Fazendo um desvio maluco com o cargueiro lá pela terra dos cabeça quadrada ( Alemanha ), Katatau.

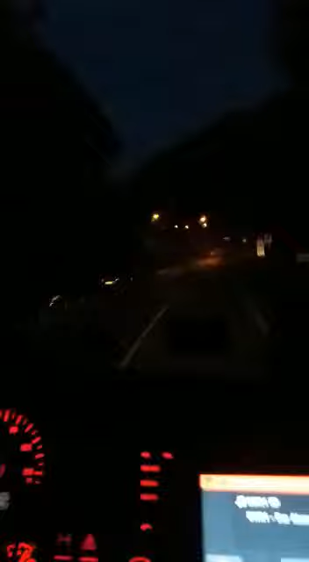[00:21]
tamo descendo aqui uma serrinha Tá bom turminha?
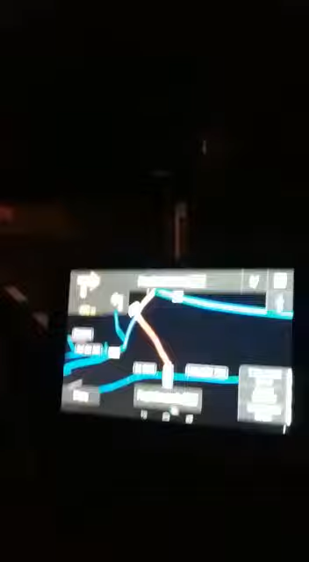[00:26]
Tá aí o nosso GPS Até o GPS ficou maluco Nem ele
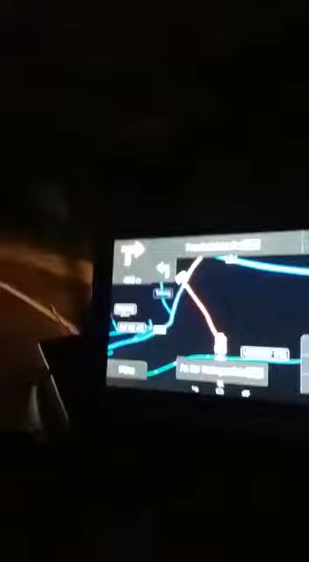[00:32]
sabe pra onde é que há de me mandar Mas a gente já conhece aqui esse desvio É só motivo de passar isso aqui Dentro de 2, 3 km a gente tá saindo na estrada normal ali Beleza?
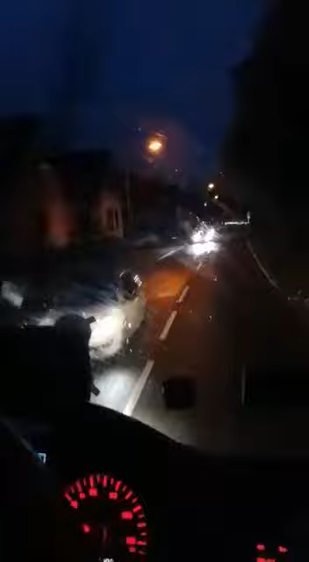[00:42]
Aqui é um caminhozinho Um caminho de cabra, tá bom? Tivemos que subir ali a serra Descer Passamos ali em frente ao aeroporto
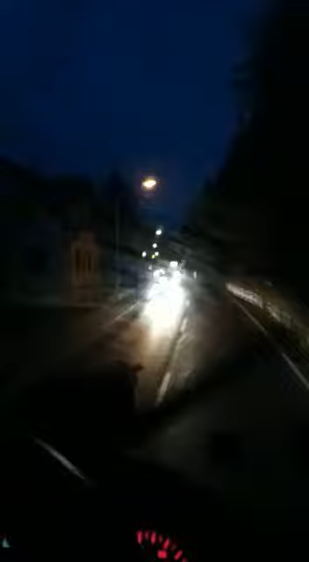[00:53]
Batindo um gai da árvore Ave credo Vai falar no telefone aí Ó, ó, ó Bati no gai da árvore Deu nada não Tá bom turminha?
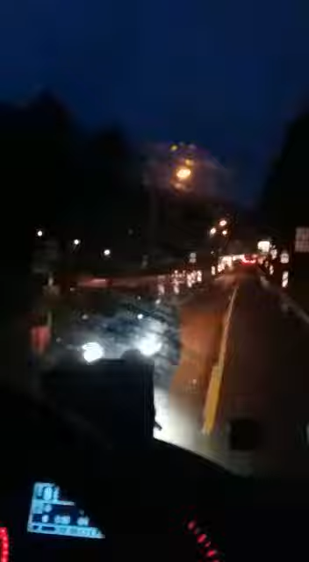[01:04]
É isso aí ó De vez em quando nós Encontra aí um zinho previsto também Positivo? Todo contente ali E tal E afinal estrada cortada Agora aqui eu tenho que dar a preferência pro alemão passar E agora é minha vez Vambora Tá bom rapaziada? Catatau por cá Desde a Alemanha